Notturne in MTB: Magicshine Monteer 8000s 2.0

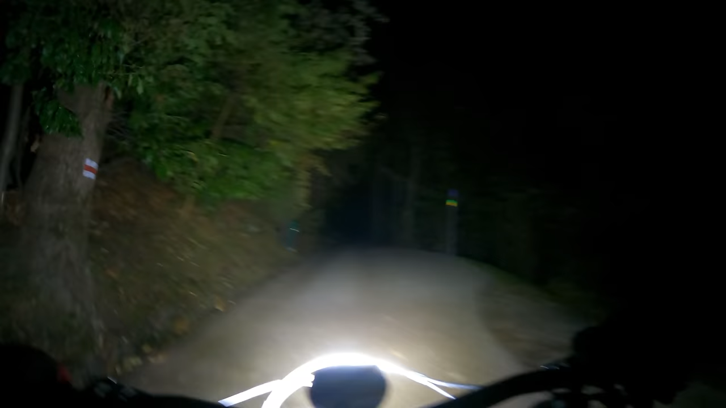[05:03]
poi uso tutti e cinque led ecco qua guardate questa è la luce più debole dei cinque seconda più debole la seconda più forte e quella più forte di tutti che è veramente potentissima vedete che la strada si vede da qua a 200 metri quindi torno nella modalità debole perché è quella che mi serve ecco qua per la salita non ho ancora acceso la lampada sul casco vedete poi quasi
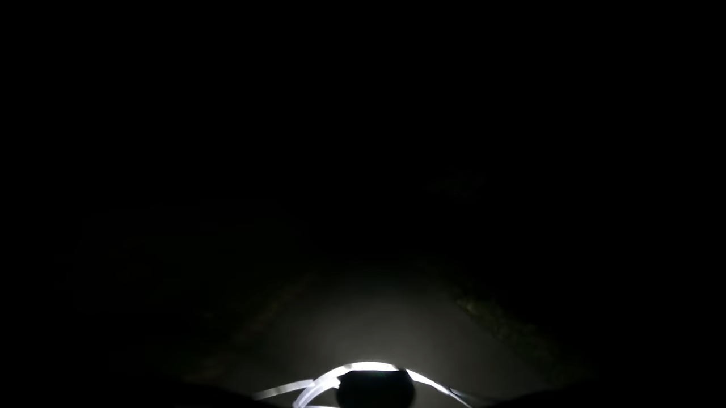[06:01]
nessun indicatore del genere quindi bisogna un attimino farci l'occhio per sapere quale potenza si sta usando e soprattutto quanto si sta usando la batteria perché quello è il vero punto perché se uno si trovasse sui tre led al posto del 2 ovviamente consuma più batteria e alla fine il giro durerebbe meno